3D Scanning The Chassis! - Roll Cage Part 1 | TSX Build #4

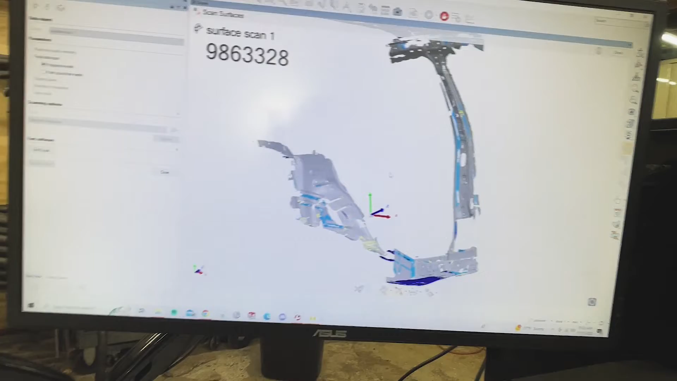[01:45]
and the resolution doesn't need to be perfect on this scan it's more of just a boundary boundary condition so i can set the cage in there but
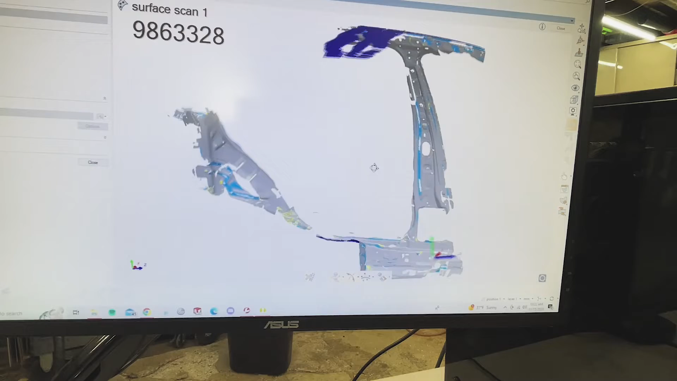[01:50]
um so i'm going to keep scanning and i'll show you guys as as you
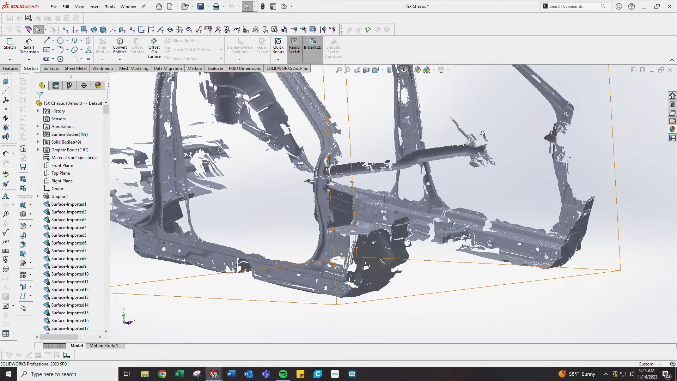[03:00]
I was able to export this, upload it into SolidWorks, and then start working on the cage, which I will show you. So this is kind of where I'm at with the cage design.
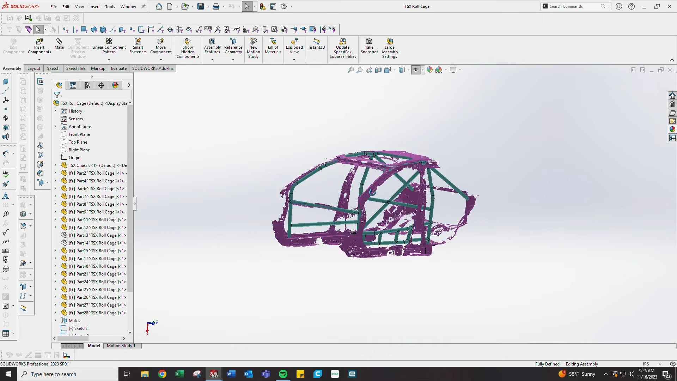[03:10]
I might change up the door bars here, try to get rid of this S-bend, but we'll have to go through the B pillar. I'm trying to keep the cage as close as I can to the chassis. Ideally, it would be touching the chassis, and we'll be able to weld it directly to the chassis.
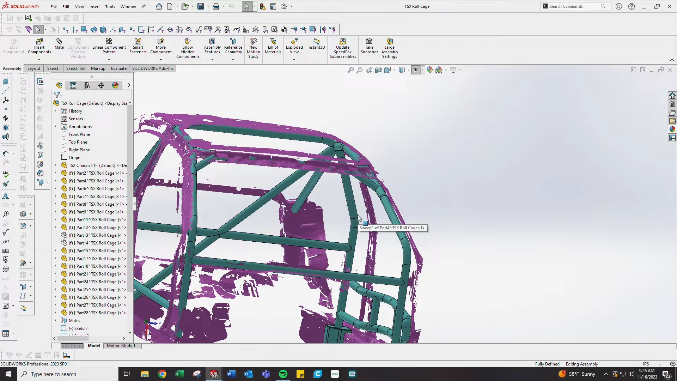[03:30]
Avoid any gussets. Again, that's just added time, added weight. Unnecessary if you can get the cage directly touching the chassis. I've got this dash bar going directly through where the OEM dash bar was,